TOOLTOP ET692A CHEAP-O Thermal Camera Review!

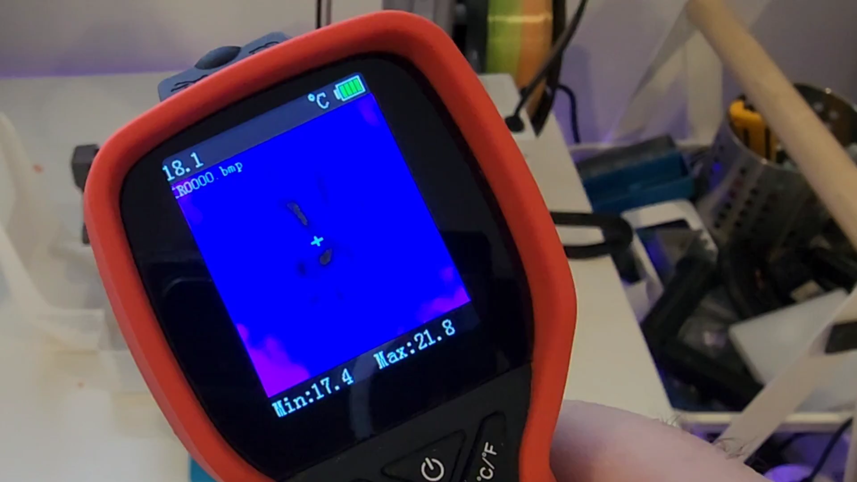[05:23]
On screen: spot 18.1°C, max 21.8°C, min 17.4°C
All in all, a lot of fun to use. And I'm telling you, this thing is just so light in the hand. It's like crazy.
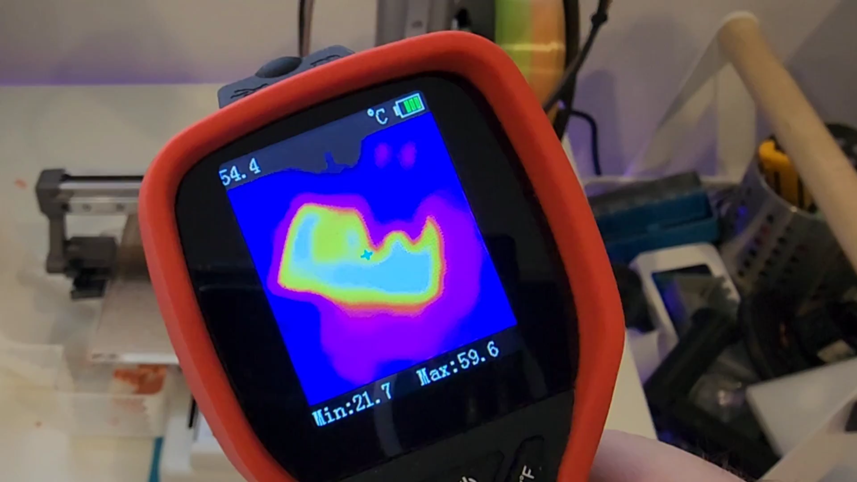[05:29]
On screen: spot 54.4°C, max 59.6°C, min 21.7°C
You don't even feel like you're carrying a camera. Here I'm taking a look at the pot light. And yeah, you know, what can I say?
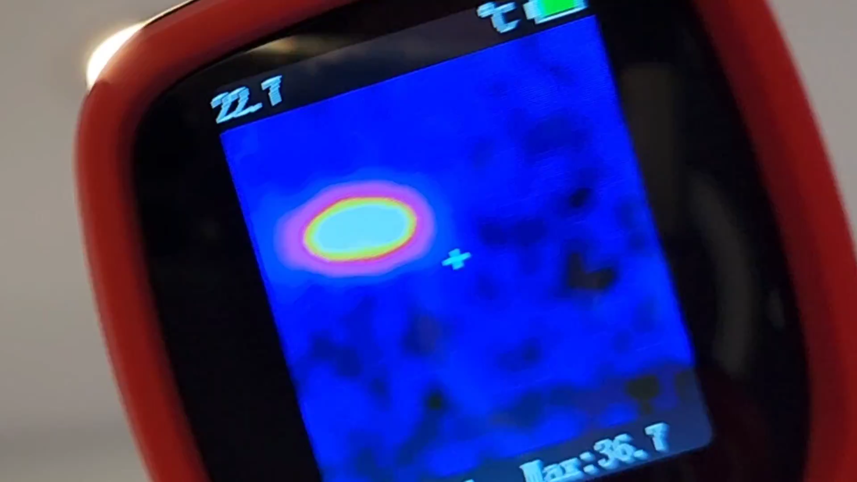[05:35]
Now in the furnace room, this is where things get interesting.
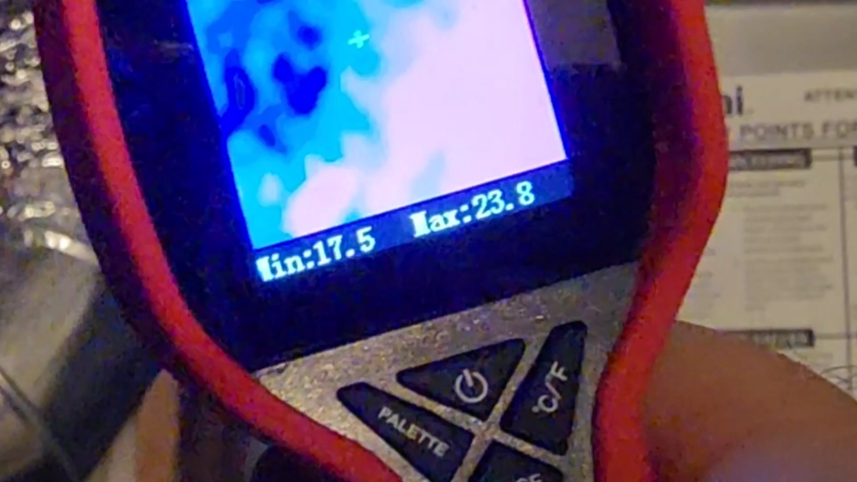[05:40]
And this is where we have a little more noise on that display as you can see. So right now I'm looking at a hot water tank and the cooling pipes,
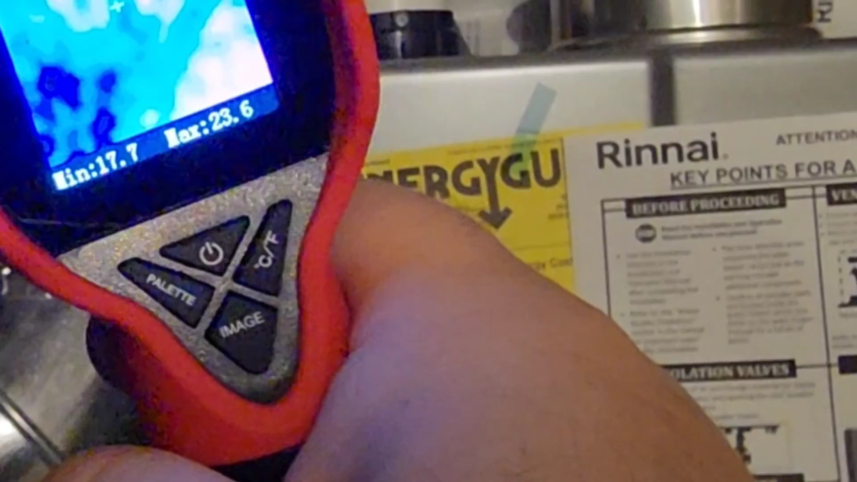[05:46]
the hot water pipes, what have you.
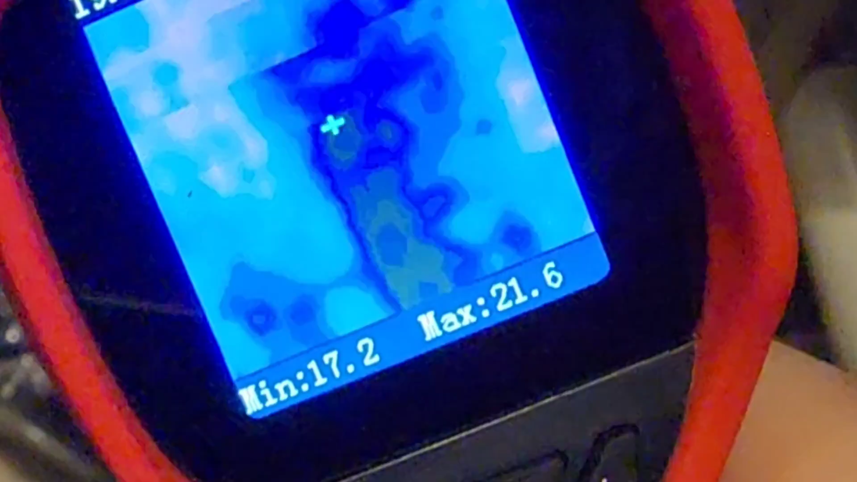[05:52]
So yeah, you can make up the image, you can make up the pipes, but it does take a little bit of getting used to.
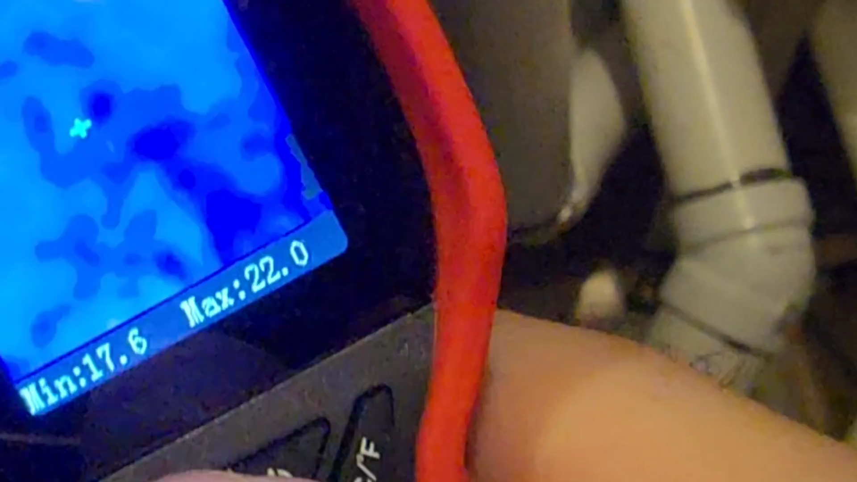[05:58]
And it's certainly not super, super sharp as some of the more expensive cameras out there.
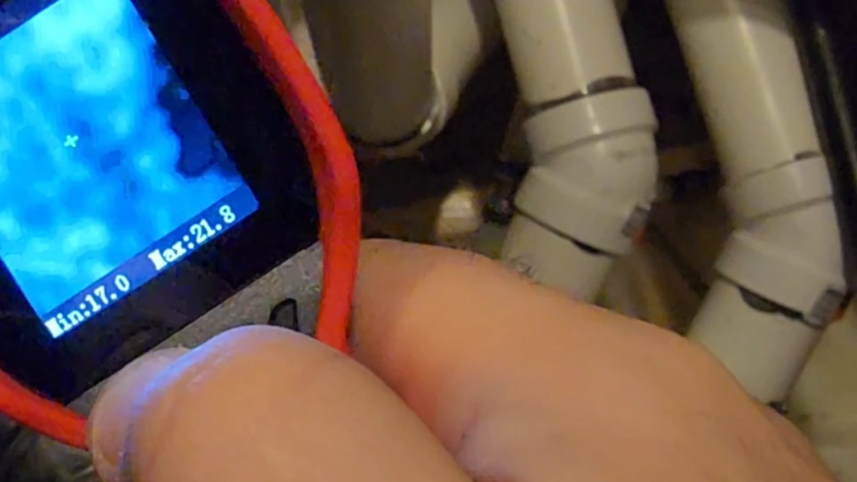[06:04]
But let's not forget, we're talking about 100 bucks or even less. So yeah, it's hard to complain.
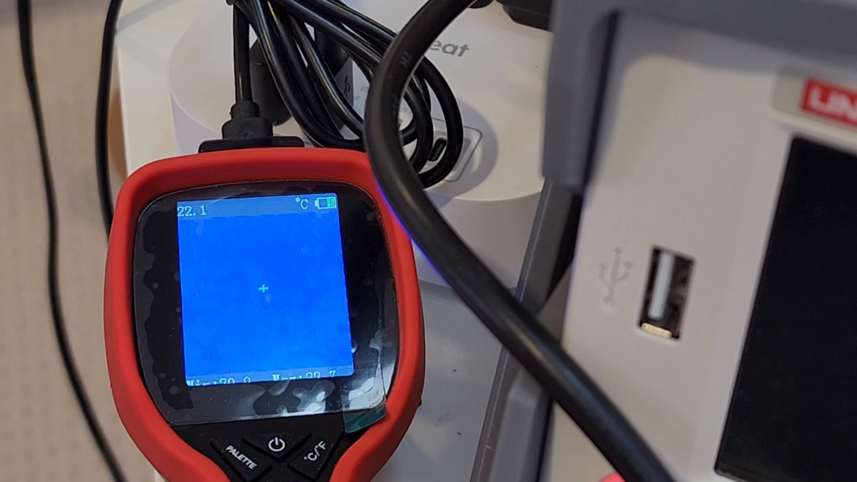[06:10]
On screen: spot 22.1°C
And yeah, in case you're wondering, you can use the thermal camera while you're charging the battery. Cool.
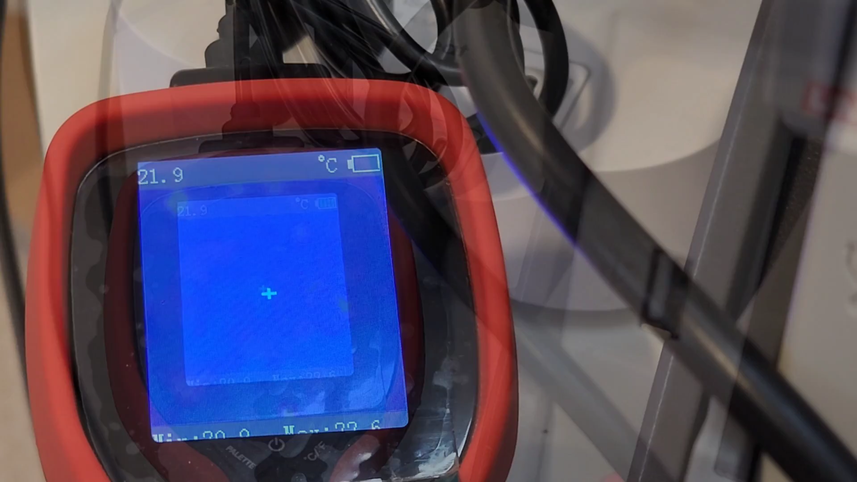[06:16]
On screen: spot 21.9°C
Images, your only access is via the image button. That's it. That's all.
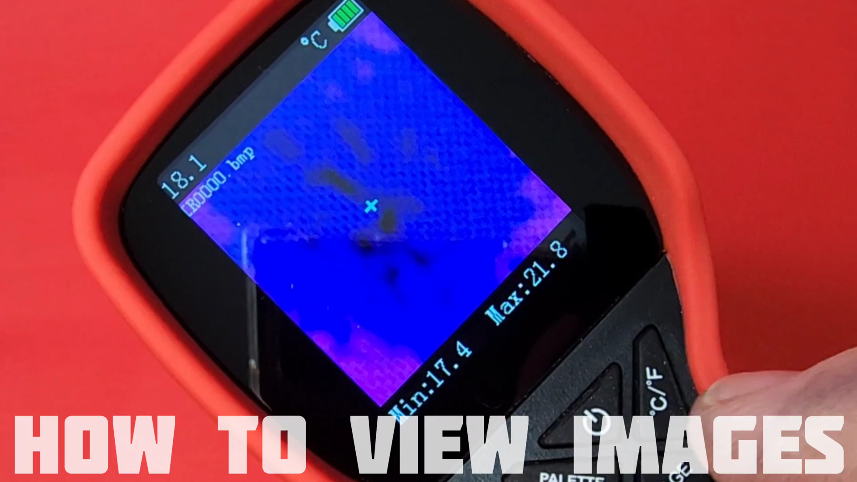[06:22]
On screen: spot 18.1°C, max 21.8°C, min 17.4°C
You cannot view them offline.
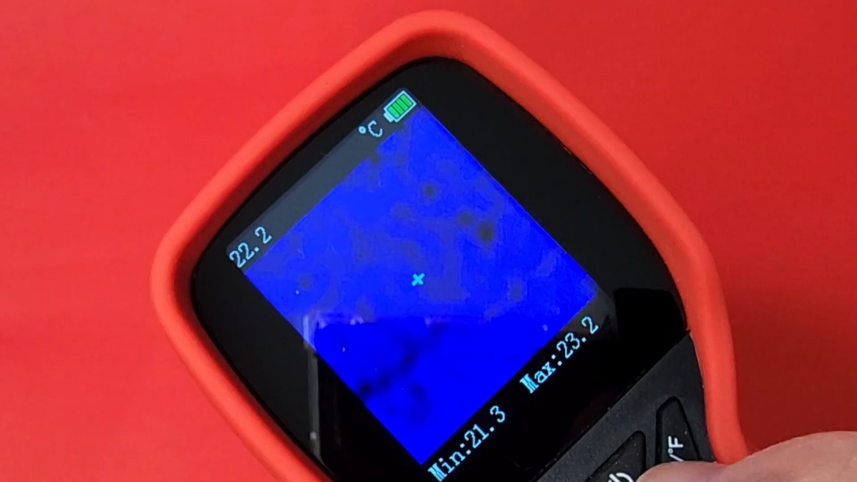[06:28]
On screen: spot 22.2°C, max 23.2°C, min 21.3°C
To get to the next page, you press the Celsius and Fahrenheit key.
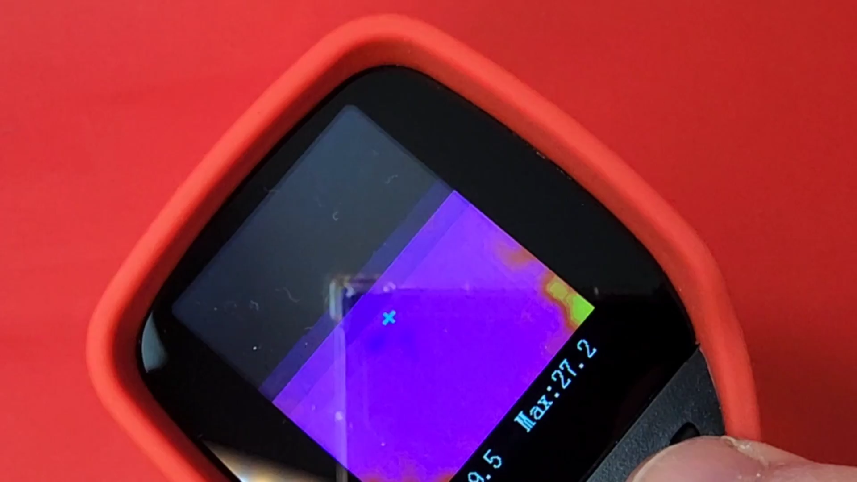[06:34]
And it will scroll through all of the different images that you've taken.
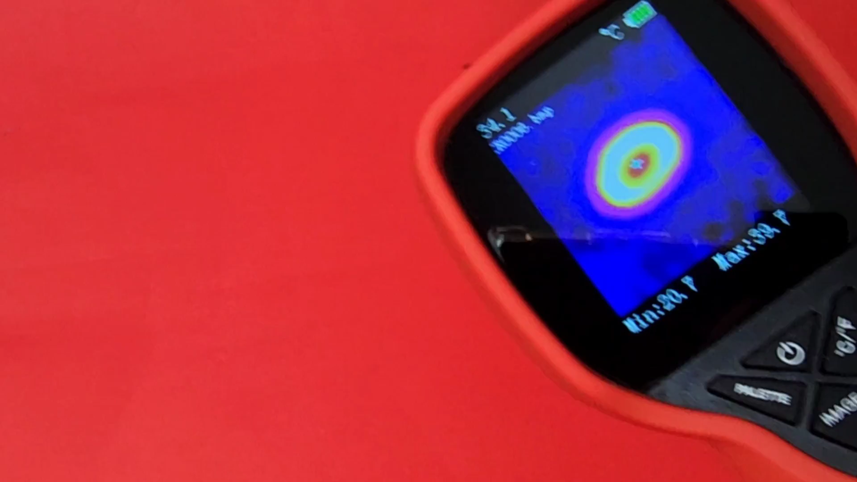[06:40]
But yeah, there is no way to store those images, say in a folder on your computer or what have you. No computer interaction interface whatsoever.
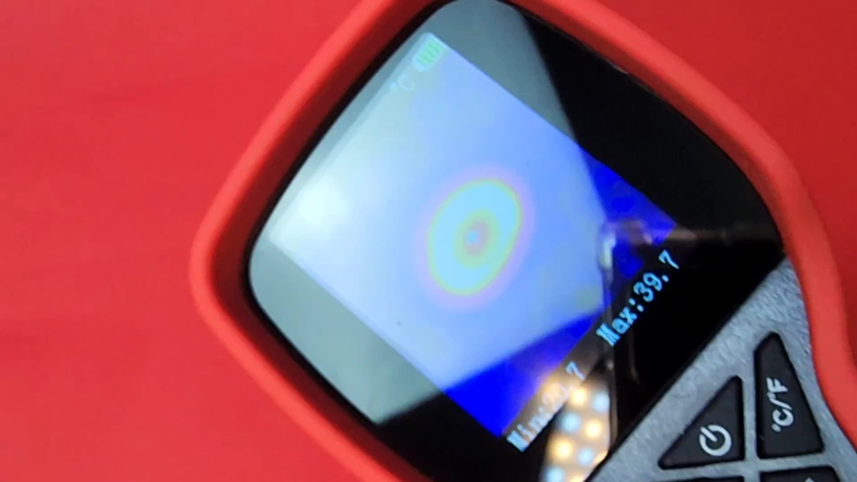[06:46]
So that is the downside to this. Everything is done locally on the camera itself. If you want to delete images as well, the product does not support deleting single images. The only way to do a mass delete is to reset to factory settings.
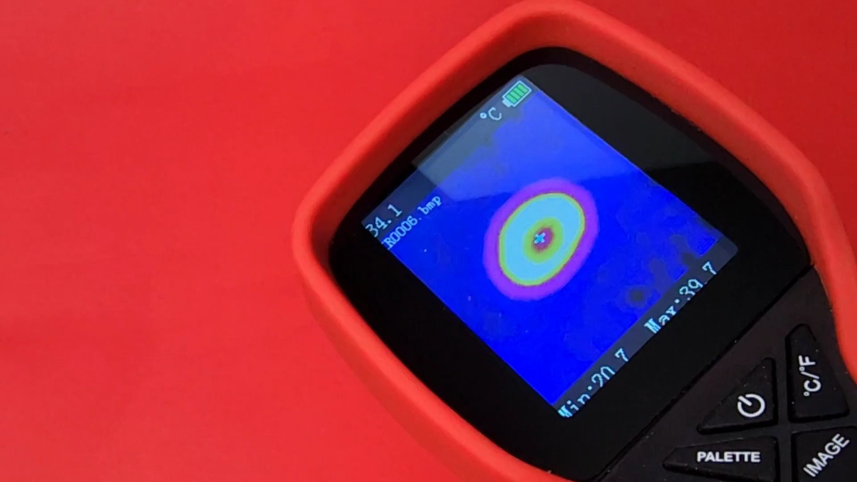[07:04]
On screen: spot 34.1°C, max 39.7°C
That's another thing, which is a bit of a, you know, quirk, I'd say. At least I should be able to delete those images after I've taken them, right?
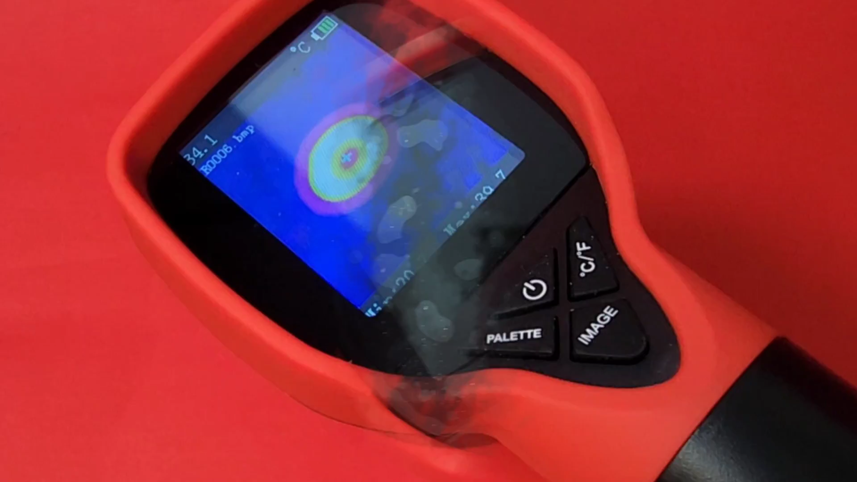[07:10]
Hold down on the trigger key like so.